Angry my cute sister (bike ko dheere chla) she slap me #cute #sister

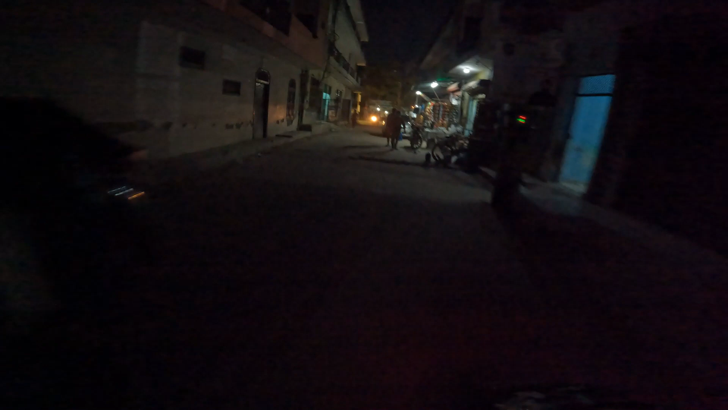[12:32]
और हमें बहुत दूर भाई घर से रिटिंग जी तीन सो भाई टोटल मान के चलो 60 km
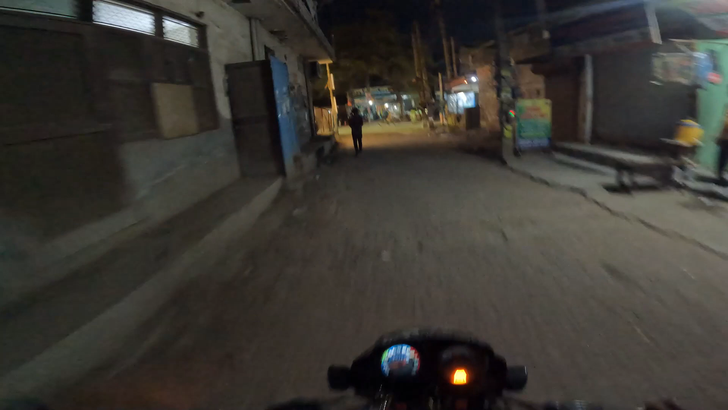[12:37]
और यहां से अब लेंगे लेफ्ट और निकल जाएंगे घर भाई